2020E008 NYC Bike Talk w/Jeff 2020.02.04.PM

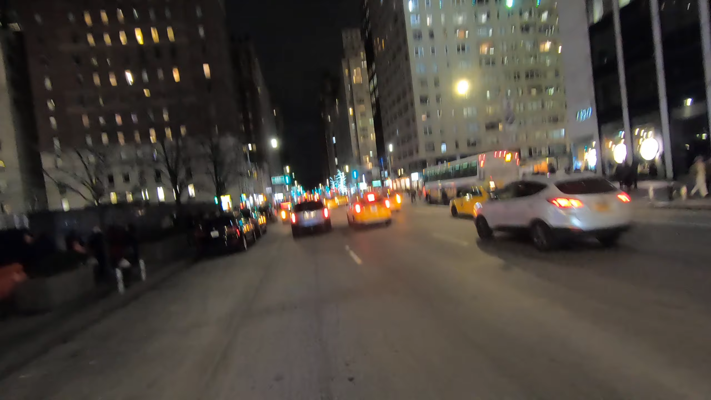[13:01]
Oh, look at this. What do we have here? I'm curious what this driver situation is. Let's look back here. Pennsylvania. 3326664. Interesting. What's up?
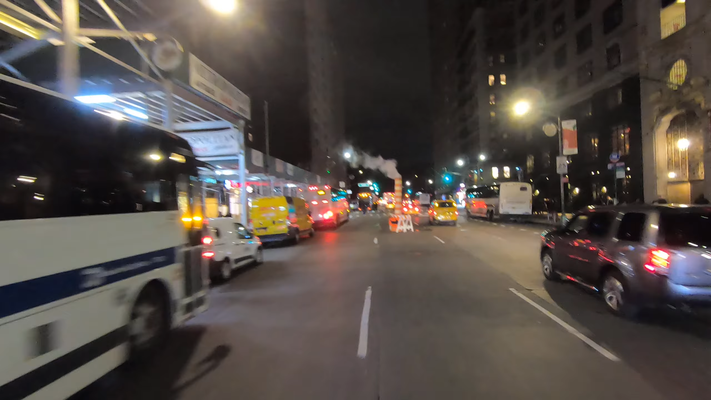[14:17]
Oh, yeah. And here we go. We have gotten through this. That pile of crap called Sixth Avenue. We got through it together.